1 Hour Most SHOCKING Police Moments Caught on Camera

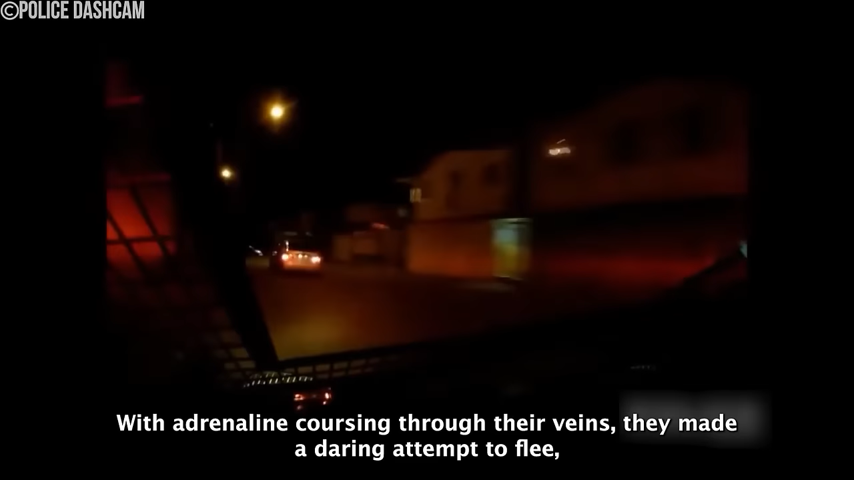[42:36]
With adrenaline coursing through their veins, they made a daring attempt to flee, accelerating into the busy streets of the city.
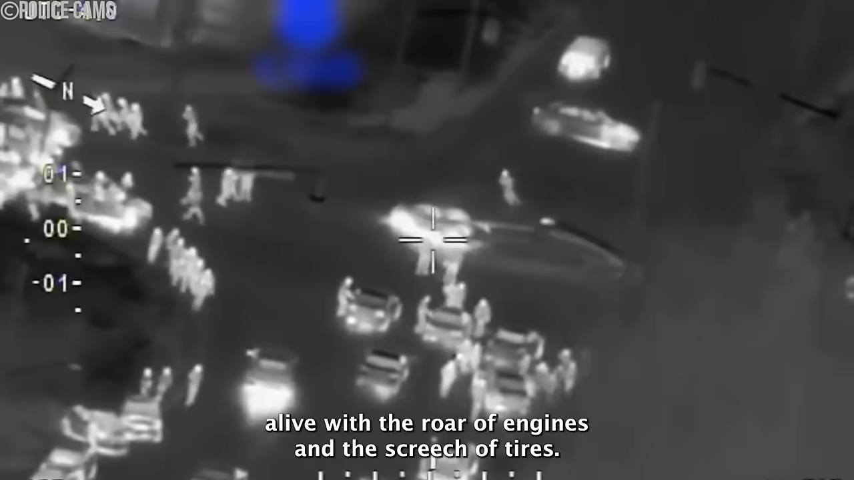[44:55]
In the heart of the city, where the night comes alive with the roar of engines and the screech of tires, a daring scene unfolds.
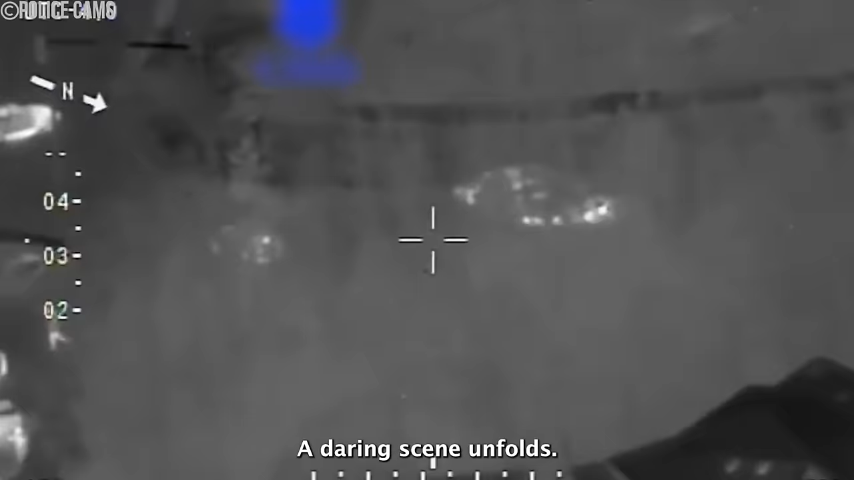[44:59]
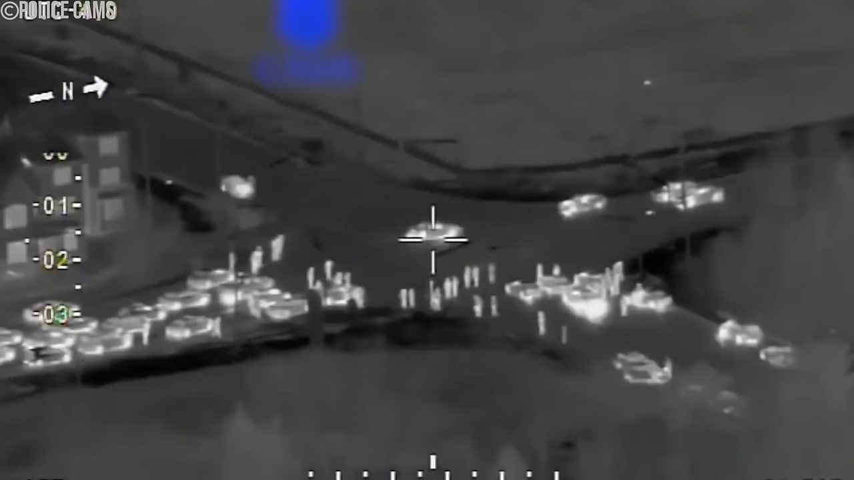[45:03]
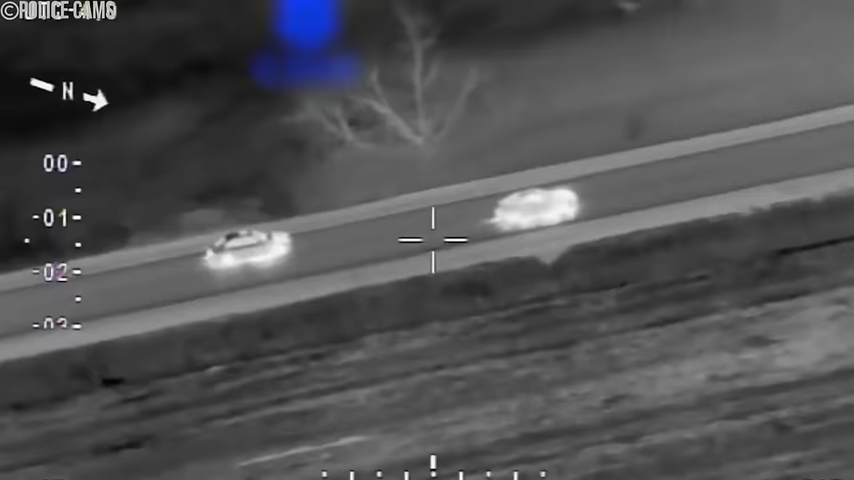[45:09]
What was meant to be a routine patrol takes an unexpected turn as street racers take over intersections,
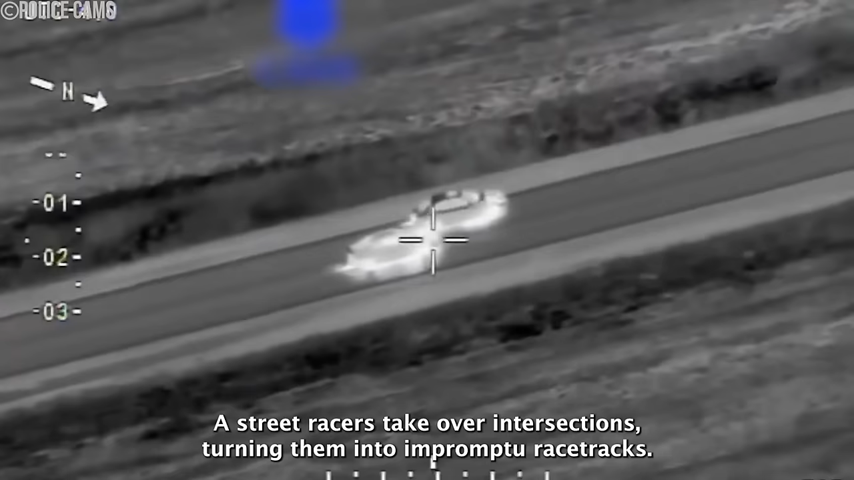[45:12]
turning them into impromptu racetracks.
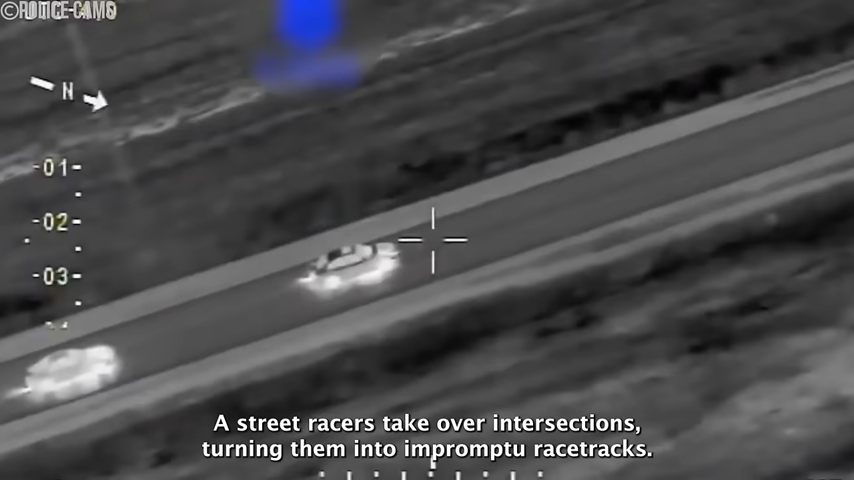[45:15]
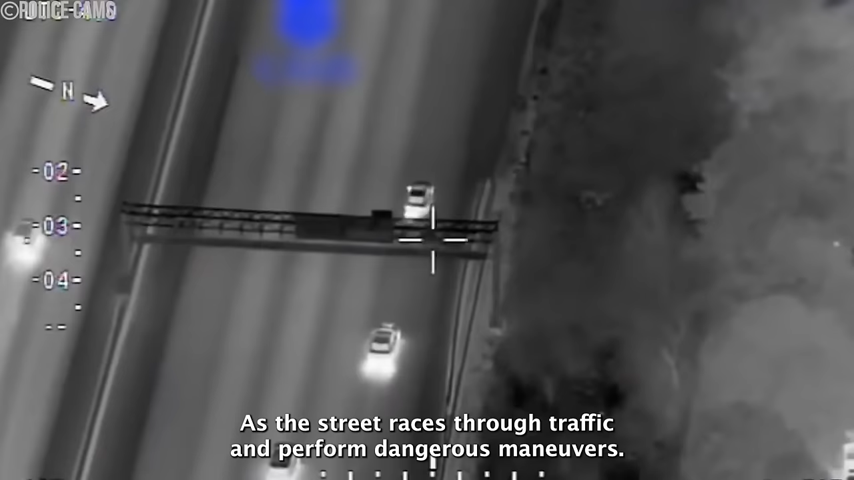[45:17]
As the street racers weave through traffic and perform dangerous manoeuvres, law enforcement is hot on their trail.
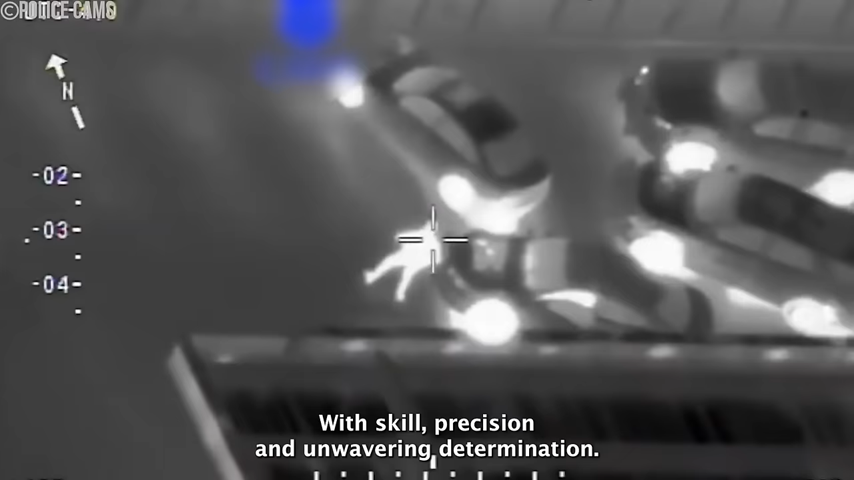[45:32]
With skilled precision and unwavering determination,
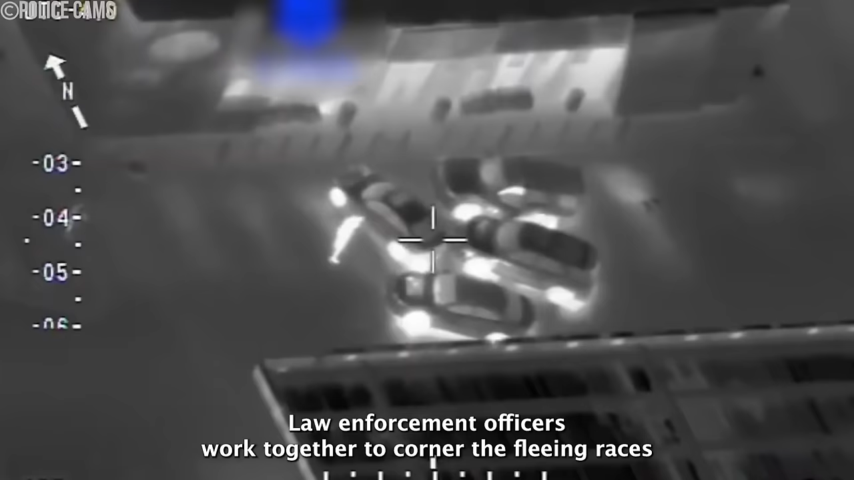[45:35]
law enforcement officers work together to corner the fleeing racers and bring the chase to an end.